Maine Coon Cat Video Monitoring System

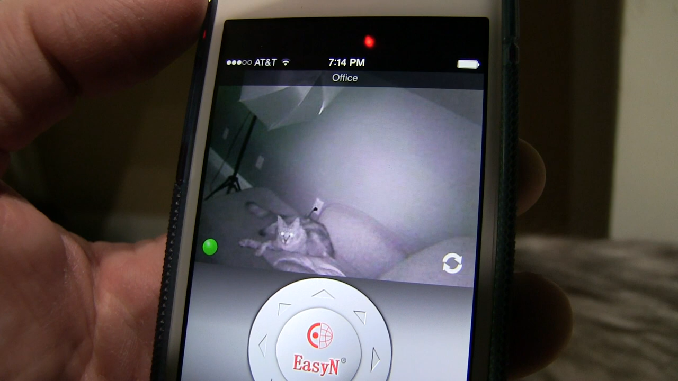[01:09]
sitting there in his favorite chair and all of a sudden the camera panned around
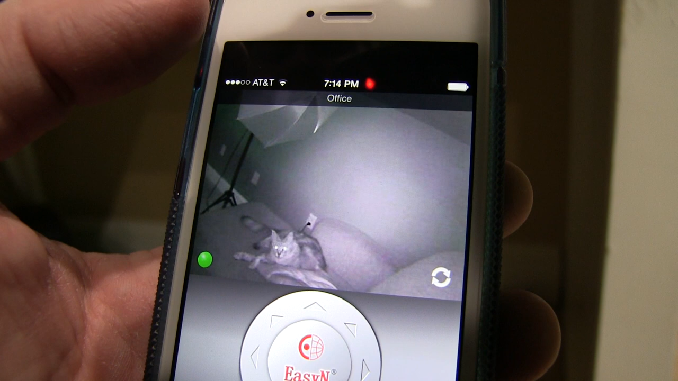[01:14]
and caught him sitting there sleeping and of course he woke up and acted like he wasn't sleeping because he's he's one of the busiest cats in the world he's a